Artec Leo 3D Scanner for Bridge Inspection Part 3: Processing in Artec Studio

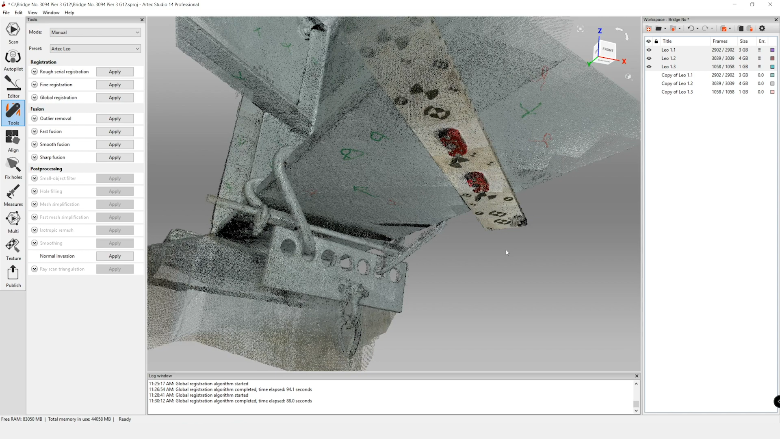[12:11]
So go back to view. I'll also do the wireframe. Just a bunch of different viewing options so you can really see what works best for you.
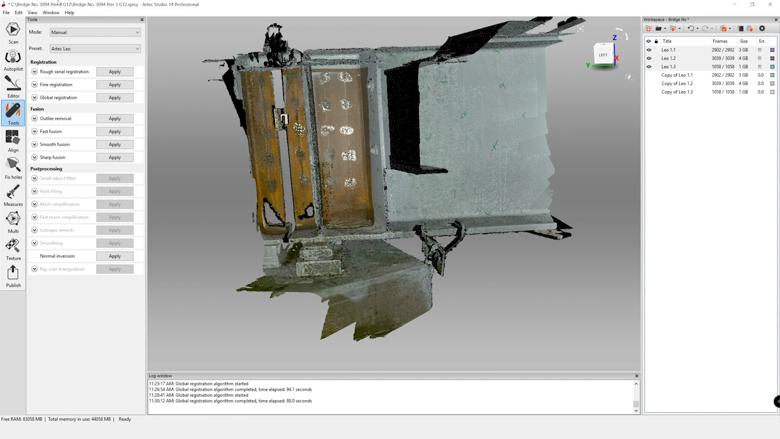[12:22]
You can also change the color and show scan color. This shows the differences between the scans. So you can see this is our scan one on this side, the purple color. And then on this side, we really have both our scan two and scan three.
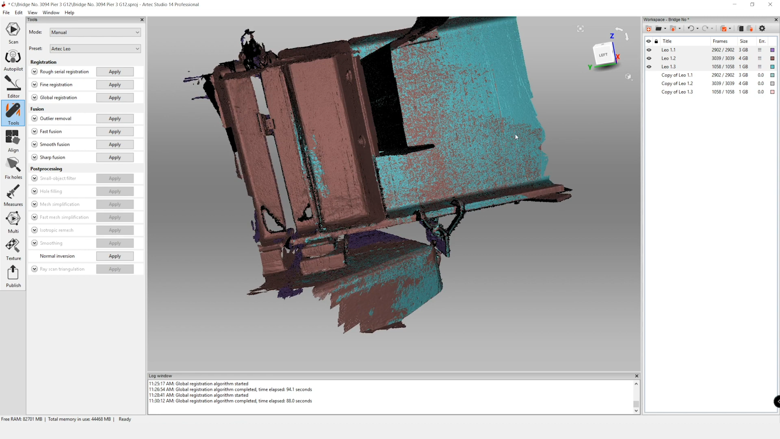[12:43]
Personally, I like working in either render solid or render points and using the texture color. So before we move on to our outlier removal, what we're going to do is handle the error in our scans. Since we're scanning a larger object, not all of our scans are perfect.
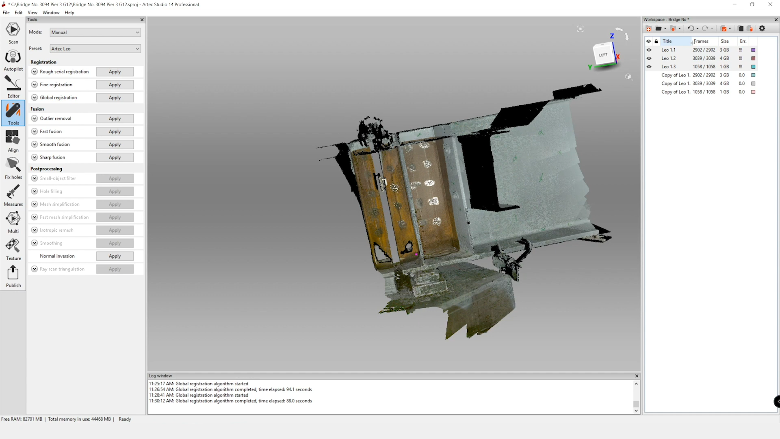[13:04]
And that is measured in this error department.
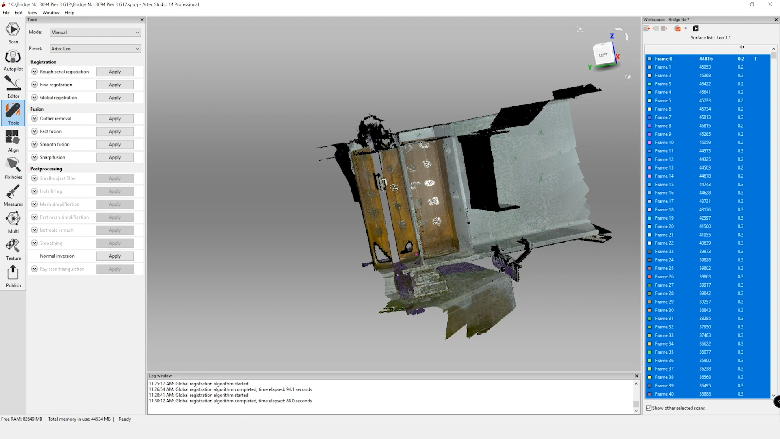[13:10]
Here, you can sort by the maximum error. And in general, we want to have an error of less than 0.7. But really, if we're under one, we're okay. The main thing is we had a bunch of scans that did not register. And these are the lower quality scans.
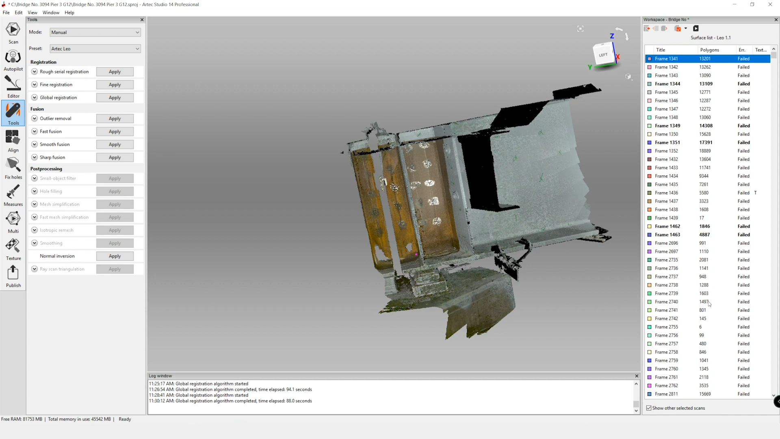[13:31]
So what we want to do is go in and delete these. So you can select all and then just delete. You're going to go back to the workspace up here.
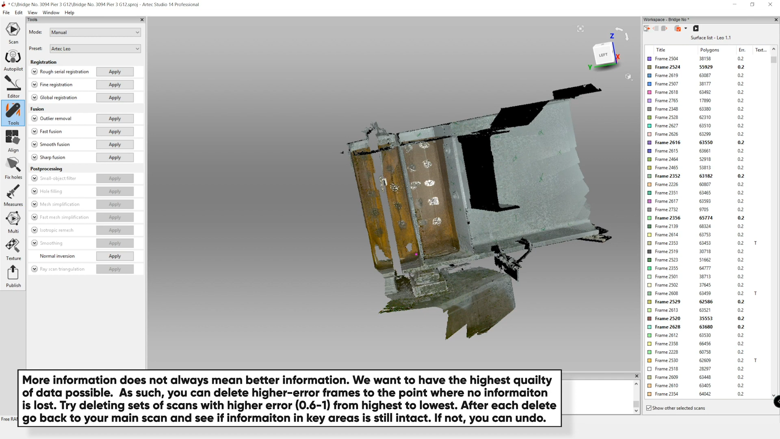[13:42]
And we're going to do this for each of our scans. We essentially only want to keep our highest quality data.
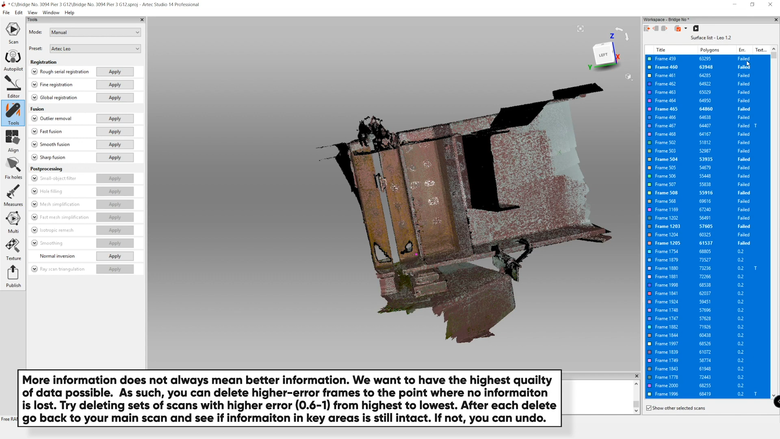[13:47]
More data does not mean better. So we want to remove all of those frames with higher errors. So we left with the highest quality. This is also an option if you're getting really high errors. So for example, if you have an error of two on one of your scans, you may want to go ahead and delete that as well.
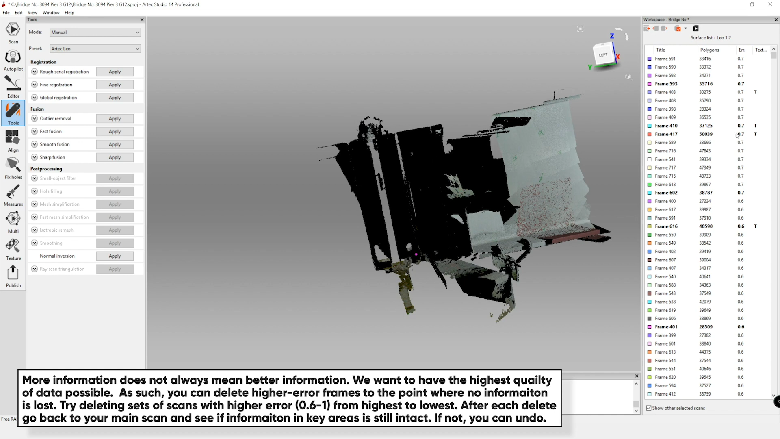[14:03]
All right, so we go back to our workspace, we can check our errors, make sure that everything is below that one threshold,
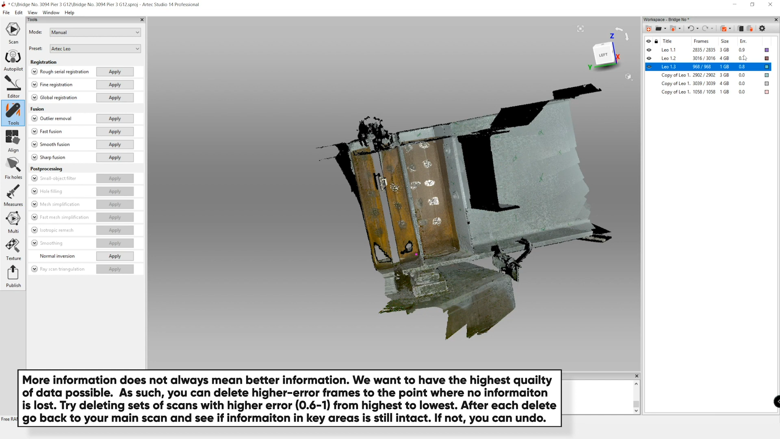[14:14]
and then we can move on to that outlier removal. For outlier removal, this is essentially where you set and you set how fine you want the model to detect which pieces of data are noisy.
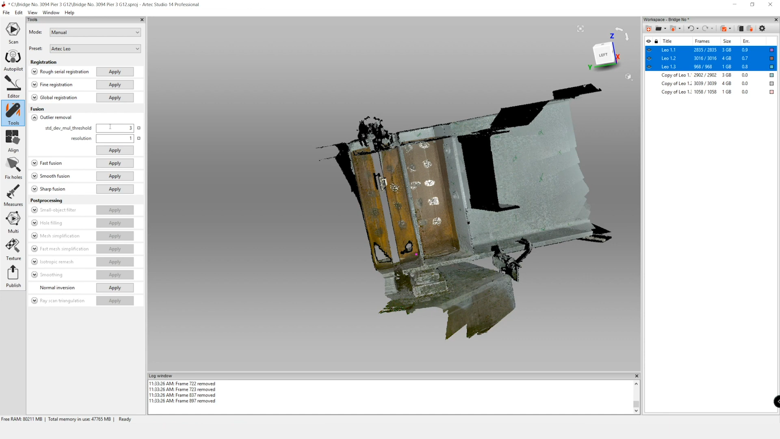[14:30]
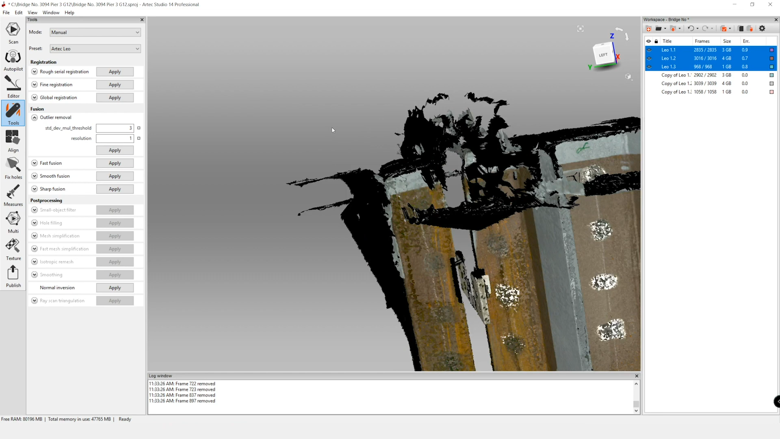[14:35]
So for example, if we zoom in, you see we have some pieces of scan up here that aren't ideal.
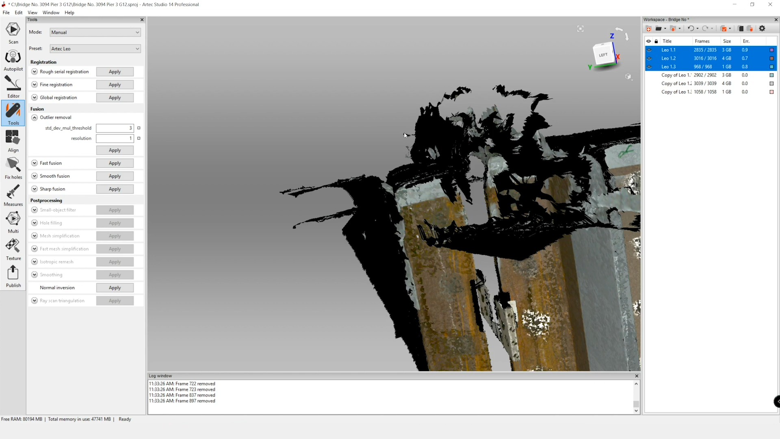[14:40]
And what I like to do is, since we're working in a non-uniform structure and we have areas that we cannot capture both sides of like the top of the deck,
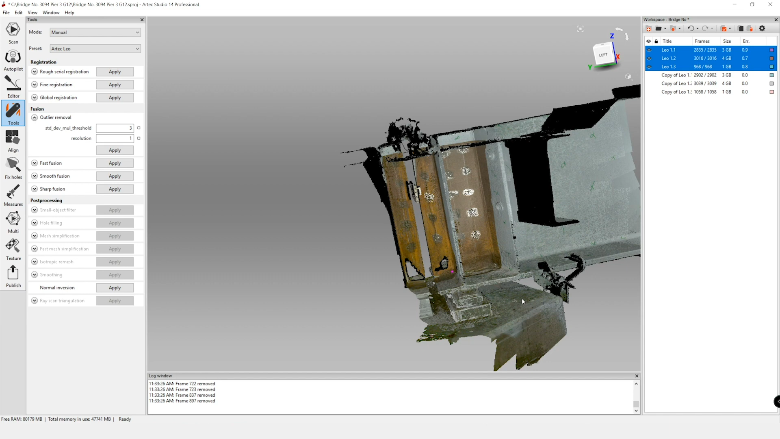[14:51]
there's always going to be some issues.
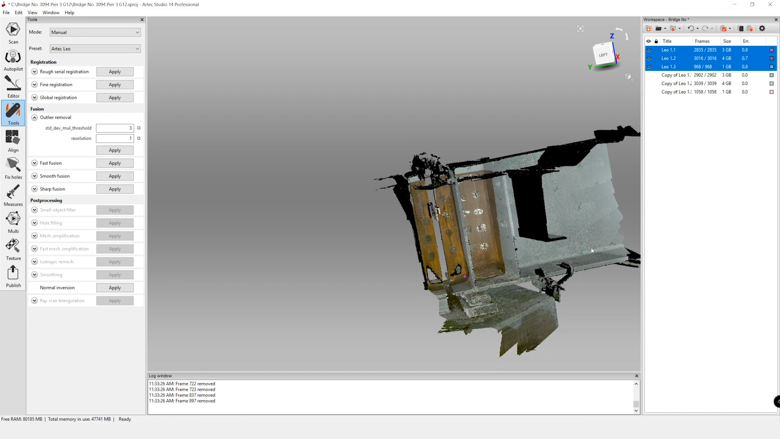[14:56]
So personally, I like to go in and trim the model a little bit more at this point.
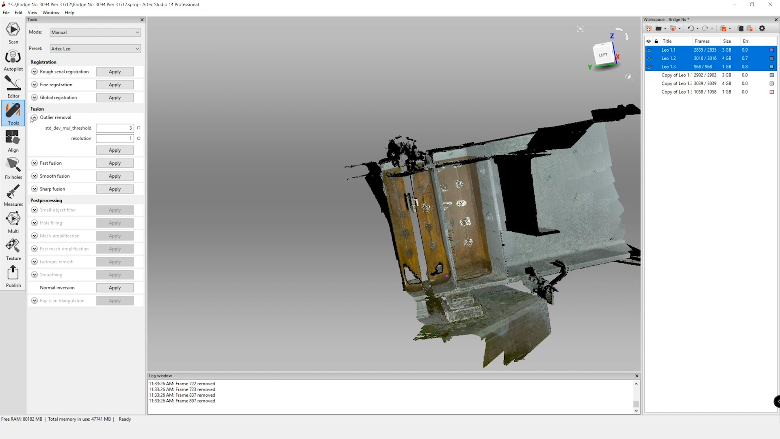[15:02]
So I'm going to hold off on the outlier removal, go back to our editor tool and go to eraser.
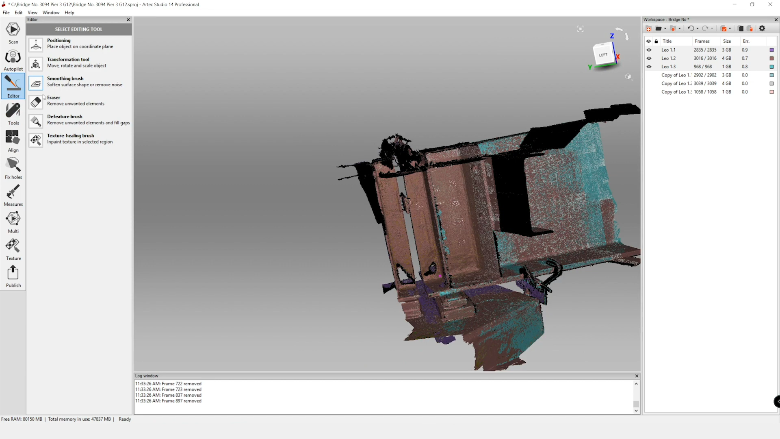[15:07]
So I don't want to get rid of our target bars as of yet,
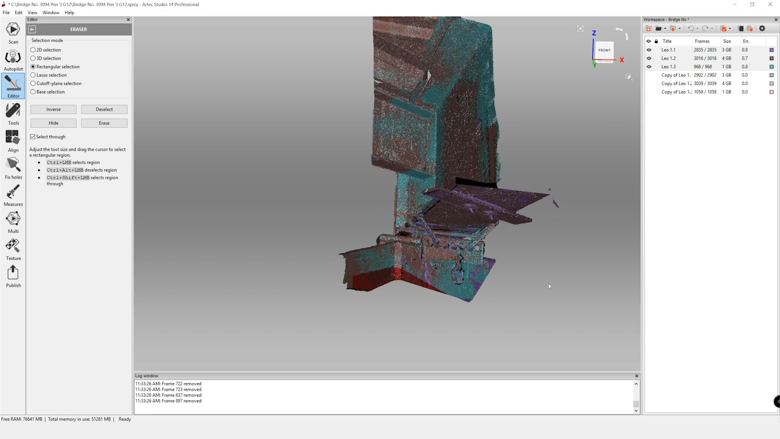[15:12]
but I am going to get rid of our pedestal. When I said a little bit earlier on, you could kind of choose how much you wanted to crop and at what stage,
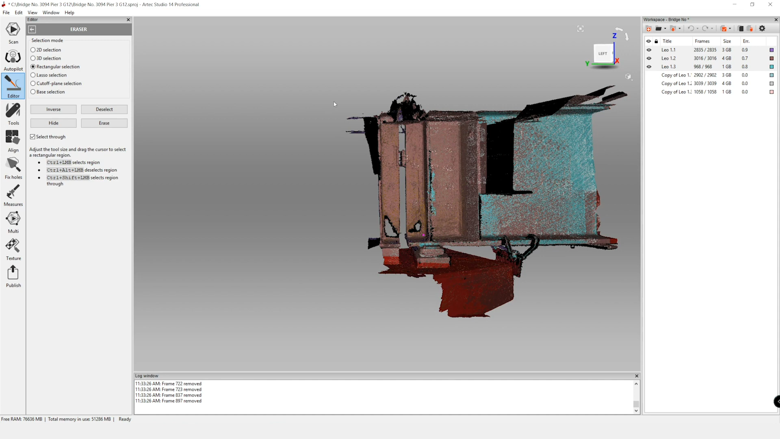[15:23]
you can do more of this cropping earlier on. It's really just if you have overlap in some of the frames that you want to use for alignment, then it can be really helpful to keep this additional information.
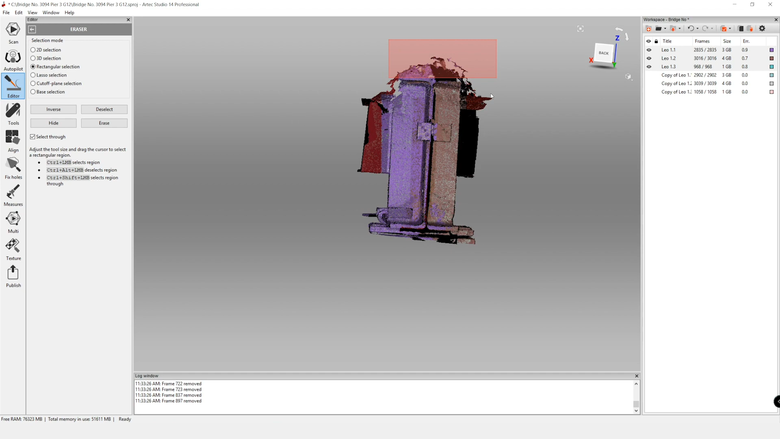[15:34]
If not, you can get rid of it right away. Once we do the fusion, I'm going to chop the rest of this end as well. For right now, I just want to make sure that I keep that target bar.
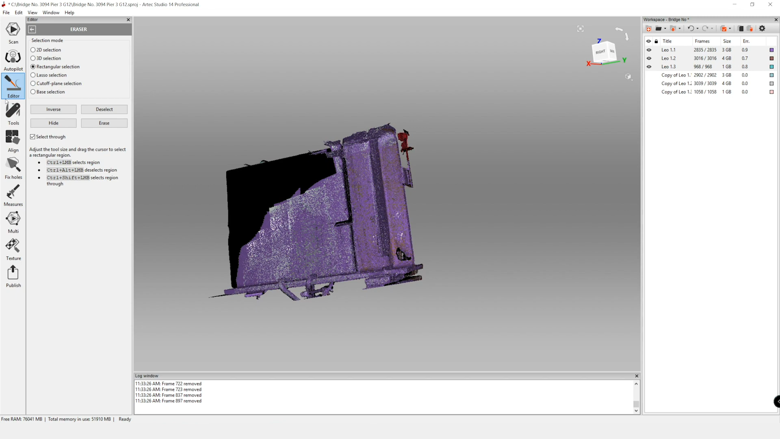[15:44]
Now we can go back to our tools and now we're on the outlier removal step. Now this standard deviation multiplier threshold, our text suggests using either a value of 2 or 3. 2 is generally suggested for noisier surfaces and 3 is suggested for less noisy surfaces. Since our surface is a little noisy, I'm going to go ahead and change this to 2.